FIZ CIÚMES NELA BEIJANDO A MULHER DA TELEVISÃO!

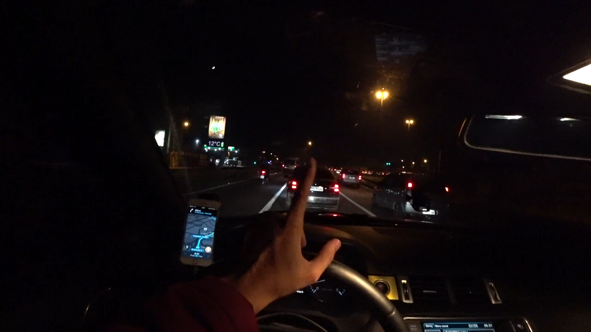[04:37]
Cinco e vinte da manhã e tem trânsito. Dá para acreditar nisso, velho?